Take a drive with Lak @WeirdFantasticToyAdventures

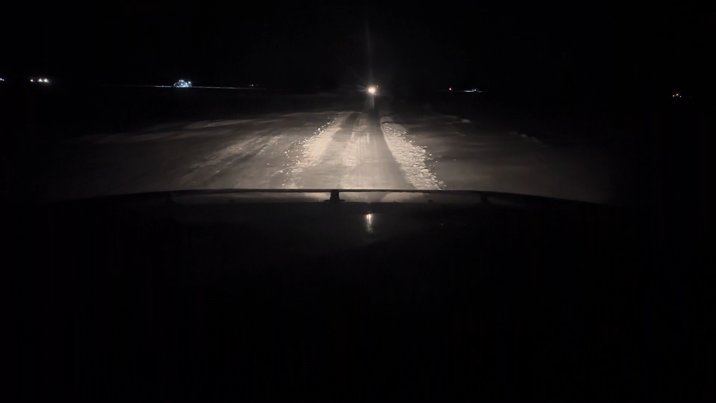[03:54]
Driver fucking stops at the narrowest fucking parts. I fucking just passed a huge fucking turnout. She wants to hang out back here where it's fucking narrow. Ah, damn. You want me to go to the left, right? Fucking Jesus.